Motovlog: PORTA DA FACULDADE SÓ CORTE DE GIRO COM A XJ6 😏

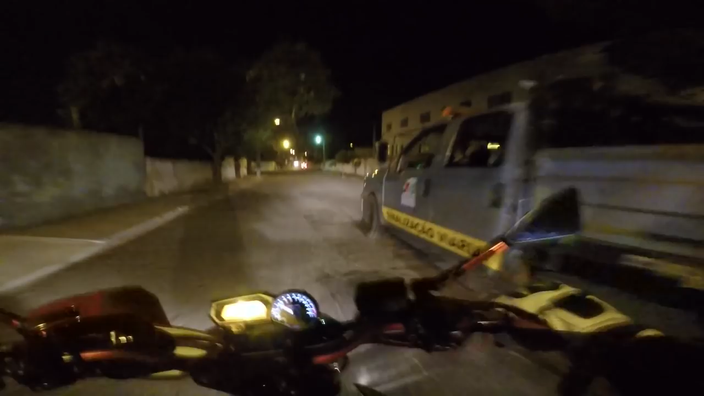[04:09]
Não é que rua esquisita, né, mano? De virar. Não tem pare, não tem sinaleiro, não tem nada. É tipo assim, vamos. E só vai, moleque. Eita porra. Ó o ponto de ônibus lotado de mina. É, enfim, Londrina aqui o bagulho é assim, louco.
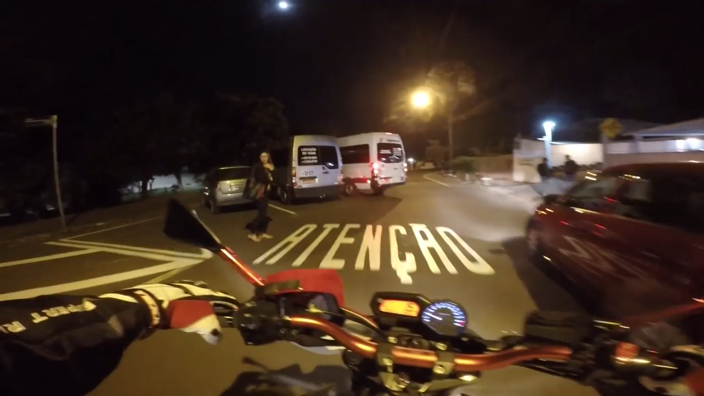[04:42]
É, parte da faculdade. Seca, tem um fervo ali. Acho que dá um fervo ali, hein, mano? Aí ali é um fervo, louco. Acho que aconteceu alguma coisa ali. Tá todo mundo tumultuado ali, indo pro chão? Ou não? Só aconteceu em cachaça mesmo.